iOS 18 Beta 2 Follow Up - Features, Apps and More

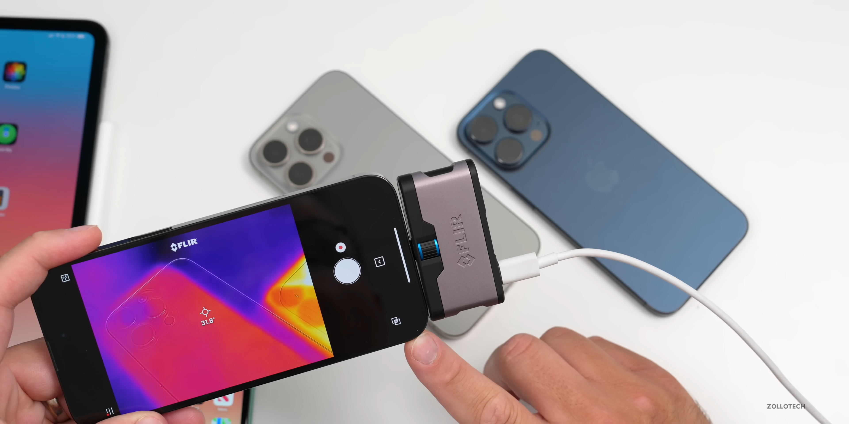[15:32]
we have about 32 degrees celsius and in fahrenheit on ios 18 beta 2 we're around 97.4 degrees fahrenheit and on 17.6 beta 2 around 90 degrees fahrenheit so overall temperatures are not extreme but higher